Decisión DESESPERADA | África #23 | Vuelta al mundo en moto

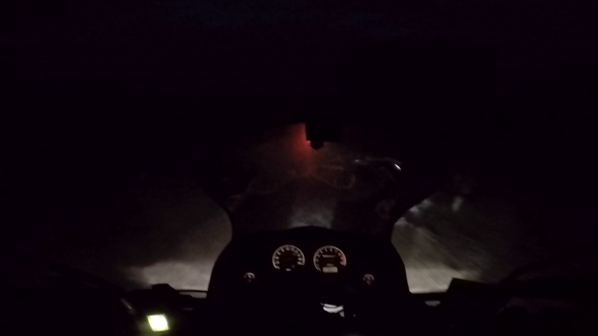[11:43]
No sé lo que he hecho hoy. Parece que han sido 3 días. Lo único que sé es que vengo de muy lejos. Son las 7:10 y se me ha hecho de noche. Estoy siguiendo a... no sé si es el jefe de la comuna, de una comuna, me ha dicho en francés, y lleva una chapa. Va en smoking el tío, muy elegante. Y me ha dicho que le siga, que me guía hasta la carretera, porque claro, todo esto es pista, no iba a ser asfalto.
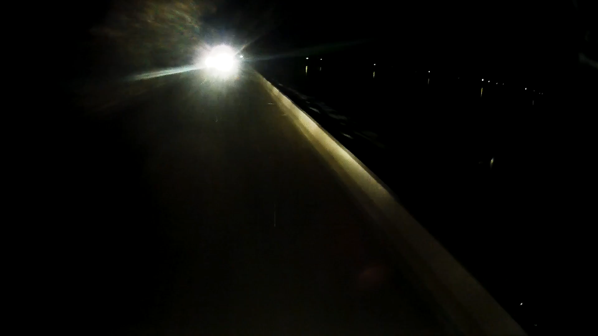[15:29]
No veo nada. Hay farolas. ¡Farolas! Hace años que no veía farolas.
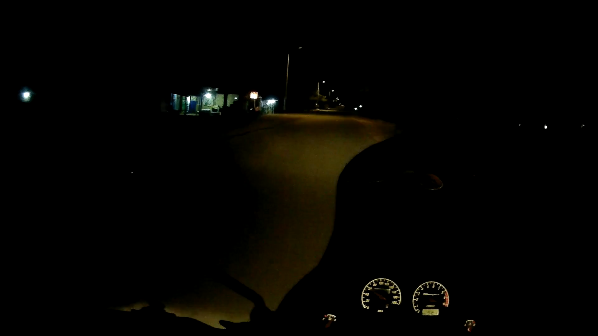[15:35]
Si encuentro un hotel, paro también, pero vamos. Bueno, pues aquí estoy, conduciendo de noche, solo, en Mali y por una pequeña ciudad.